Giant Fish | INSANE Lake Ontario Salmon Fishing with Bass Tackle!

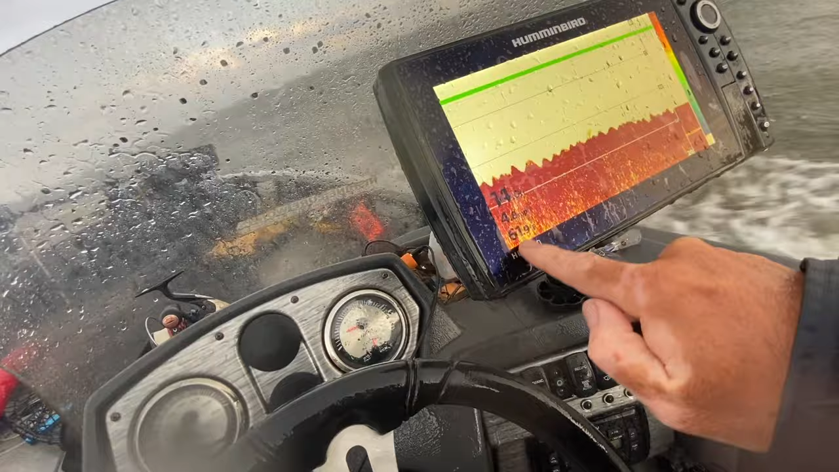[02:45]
of 62 to 63 ish and bang right away bites so the temperature's